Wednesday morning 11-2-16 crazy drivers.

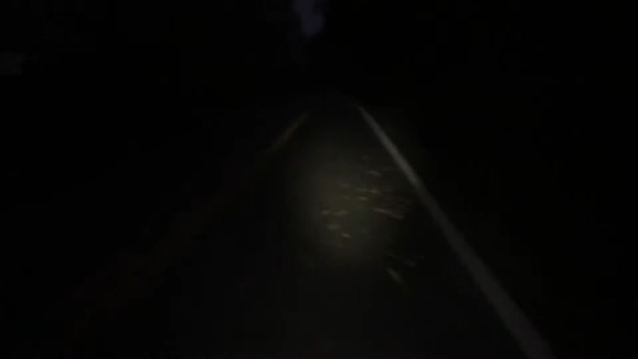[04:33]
so just starting to get a little brighter and I'm on River Road